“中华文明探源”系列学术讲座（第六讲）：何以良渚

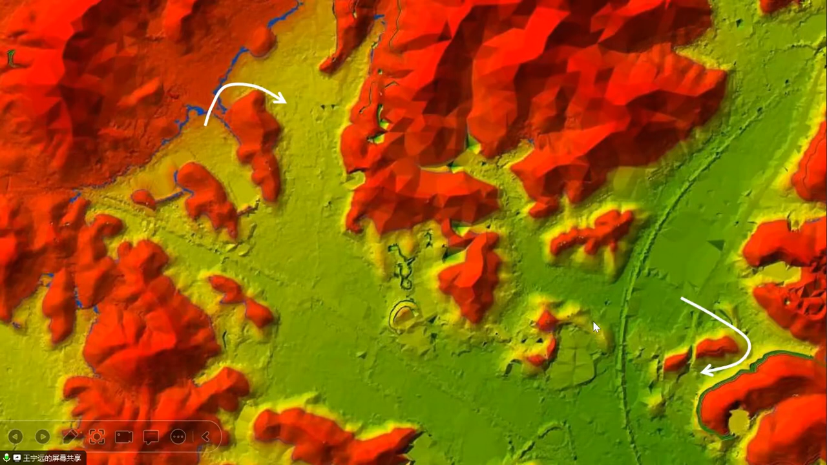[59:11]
他这里找了一个石头山谷比你这三个坝低一米当水面越来越满满到距离坝顶一米的时候他从这里漏走保险室就熔断每一个坝都有这种东西
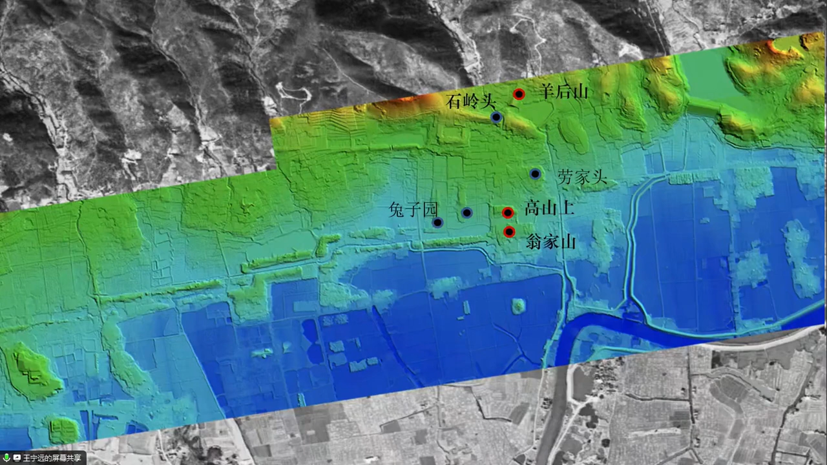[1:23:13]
所以是这么一个东西然后我们最近就在这个水坝里面一部分以及相关的高台做了一些发掘我们得出的一些结论反正就是这些水坝它可能有非常复杂的结构以前我们唐山的功能是说不清楚的这个5.
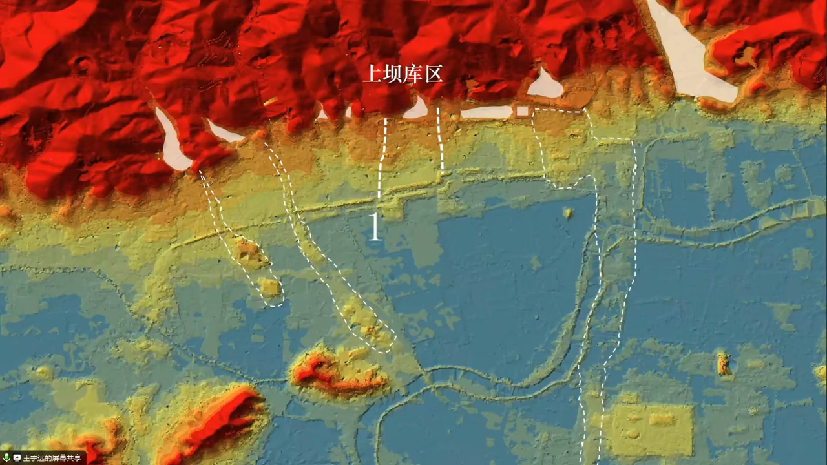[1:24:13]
然后唐山本身应该是属于一个中坝的然后它下面应该还有库区的它可能